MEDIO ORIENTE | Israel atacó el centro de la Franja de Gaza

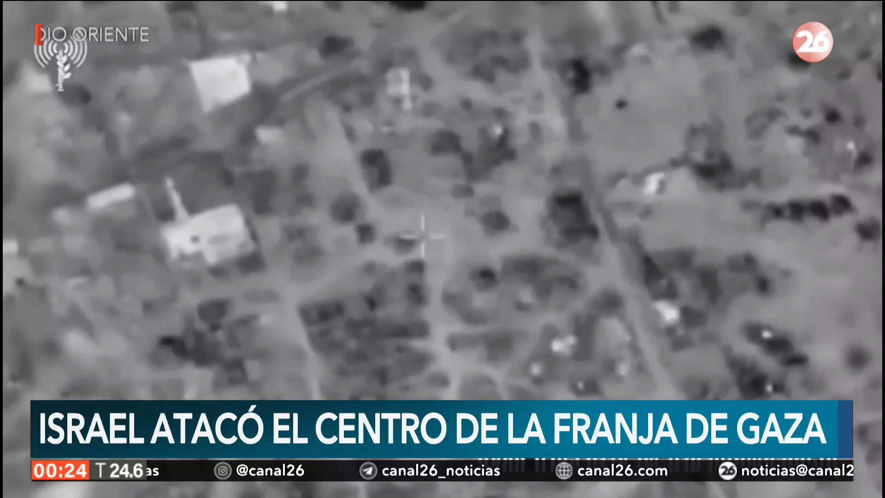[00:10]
Las imágenes de ataques en Medio Oriente, pocas horas después de los disparos en los asentamientos circundantes, la Fuerza Aérea de Israel atacó el centro de la Franja de Gaza. Entre los objetivos atacados se encontraban un departamento operativo desde el que se realizaron algunos lanzamientos esta mañana y otro en el que se detectaron disparos contra las fuerzas de la zona.